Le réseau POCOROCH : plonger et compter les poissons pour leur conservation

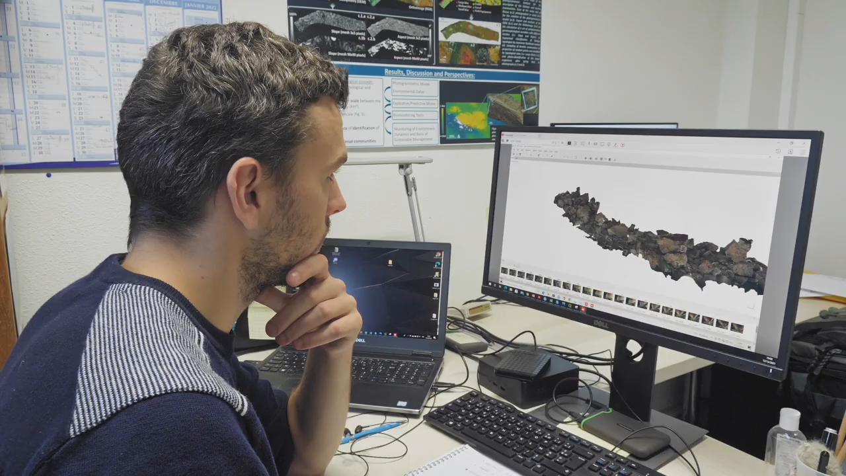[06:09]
on travaille là dans le cadre d'une thèse au développement de la photogrammétrie de façon à mieux qualifier la capacité d'accueil de l'habitat pour les poissons.